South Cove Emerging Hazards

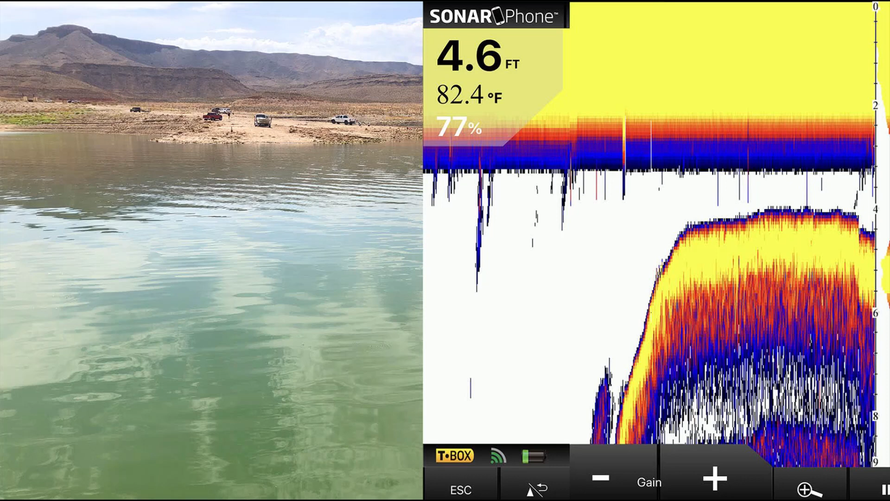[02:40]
On screen: depth 4.6 ft, water 82.4°F
was probably two and a half feet deep and I could hear my stern drive dragging in the rocks.
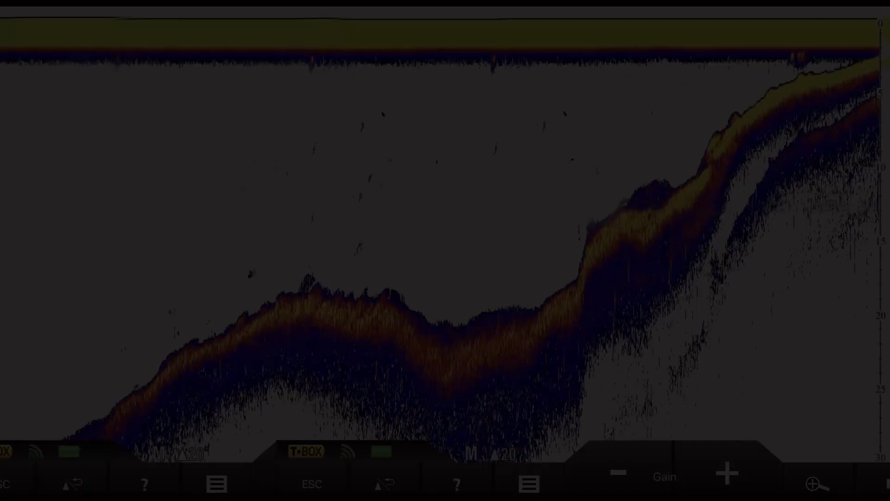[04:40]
so here I'm going to show you the sonar as I approach the ramp it's at least 40 feet deep way out as you get closer there's a scale on the right
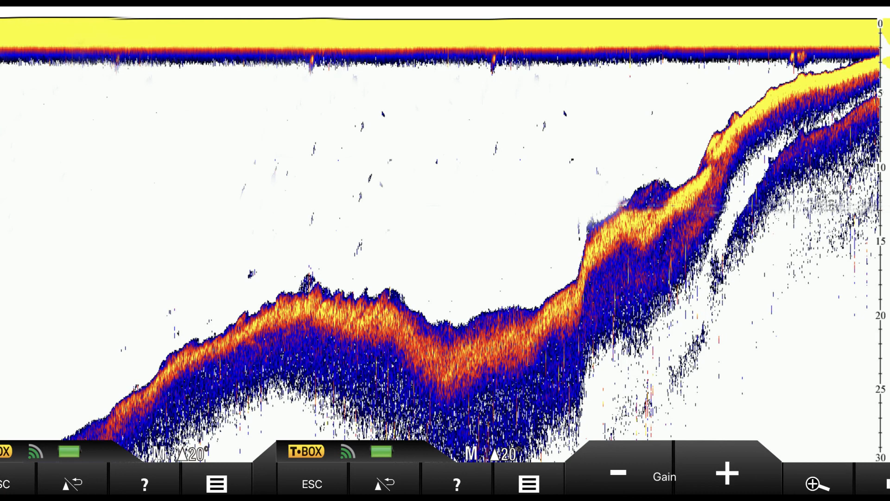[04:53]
side of the sonar and we start picking up the ground at about 30 feet way out here 40 feet
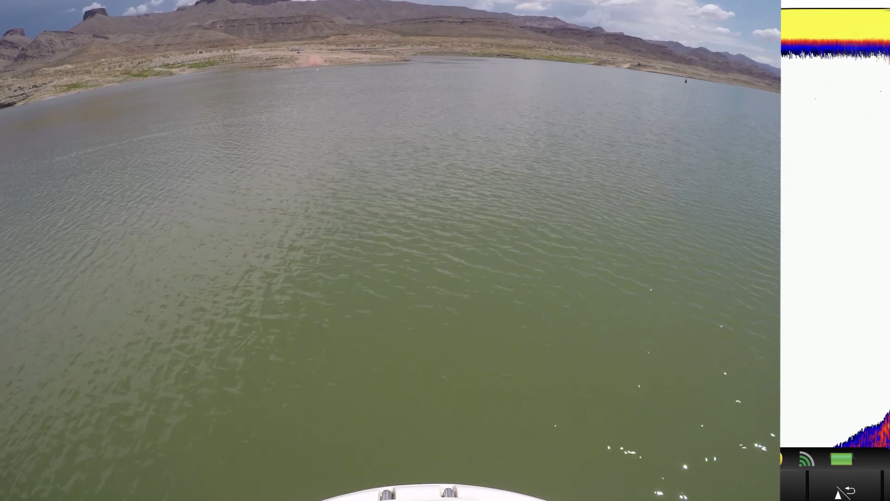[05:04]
then you could see the sonar 30 feet on the right side and how steeply it
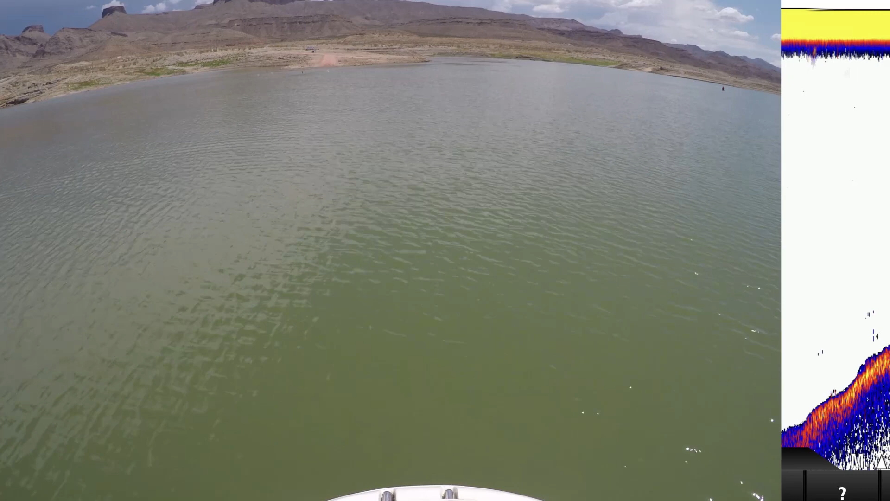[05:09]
is getting shallower already at 25 feet heading now straight into the ramp here we're seeing 18 feet and drops back down a little bit probably about 20 feet right here
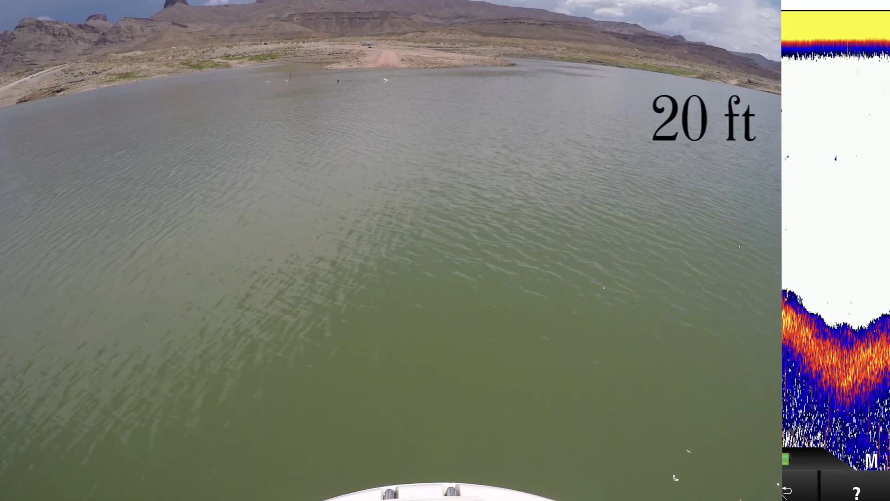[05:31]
and back up to 18 feet
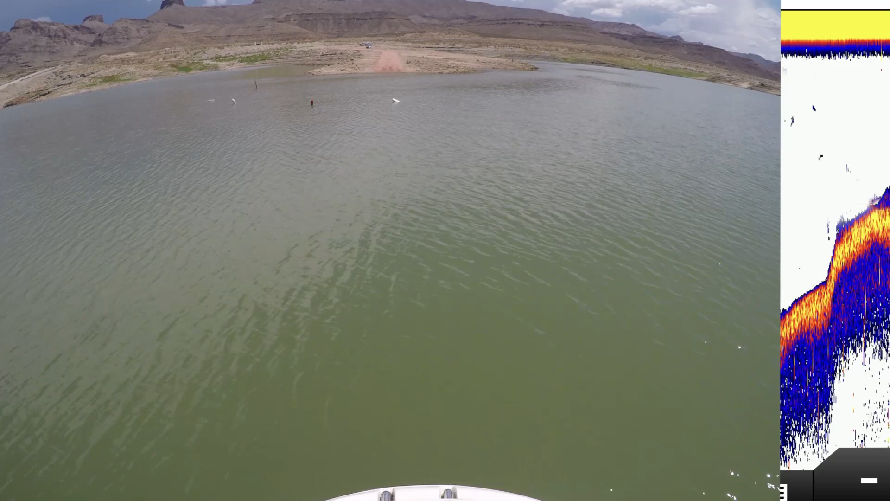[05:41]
15 feet 12 10 7 5 2 feet we're at the markers